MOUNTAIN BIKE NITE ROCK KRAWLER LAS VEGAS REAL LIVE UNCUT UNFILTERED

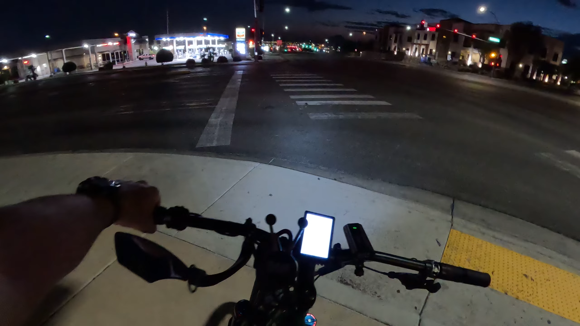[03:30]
Oh shit, we gotta cross this. We gotta cross the freeway here. Unless we do some fancy dancing. Let me just sit right here for a momentary. Just for a moment, till I decide what I want to do. Oh Christ, come on, douchebag.
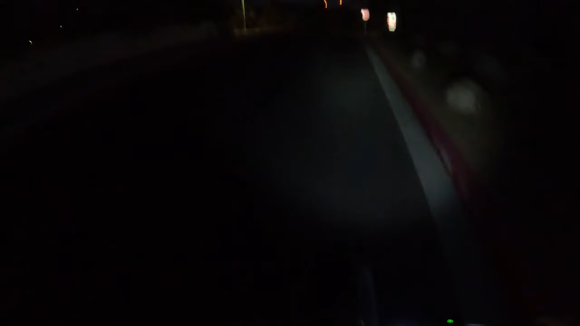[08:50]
EOS Fitness. Whoa. There's a pair of sunglasses on the road here. They look like they're pretty fucked up. And they are. Who knows? Maybe they were Maui Jims in perfect shape, just fell off of somebody's.